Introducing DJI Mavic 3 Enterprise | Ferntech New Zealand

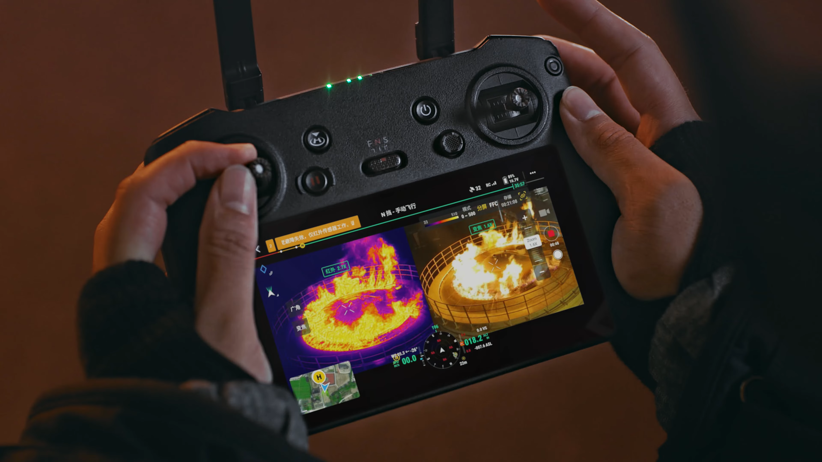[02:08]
by scaling both thermal and vision cameras at the same time with